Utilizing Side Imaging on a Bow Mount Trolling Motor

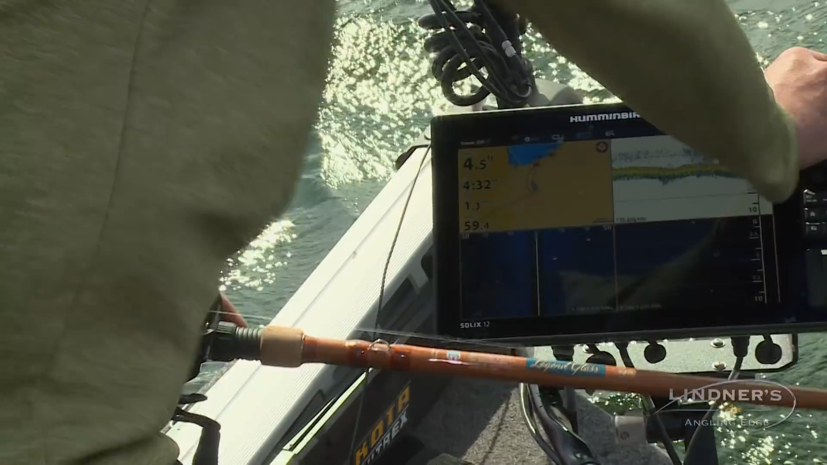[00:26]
It's interesting, I've got a side imaging transducer on my Baumount trolling motor before and I don't know why I'd never done this in years past.